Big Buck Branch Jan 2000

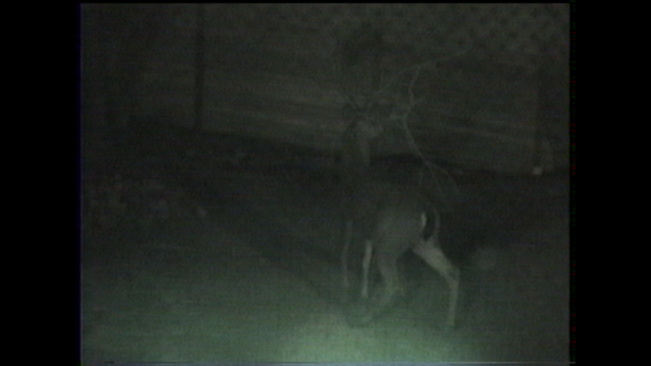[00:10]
Too dark. I've got to get this picture right out. See, Big Buck, what people do is not in night shot. No, it's too dark. I've got to get a night shot.